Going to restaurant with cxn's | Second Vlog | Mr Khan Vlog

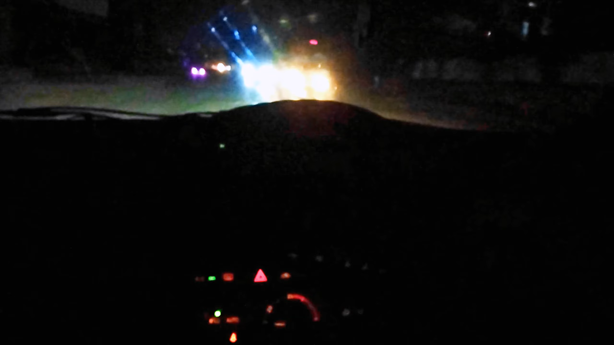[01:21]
لوگ دیکھ سکتے ہیں روڈ بھی بہت اچھا ہے آپ لوگ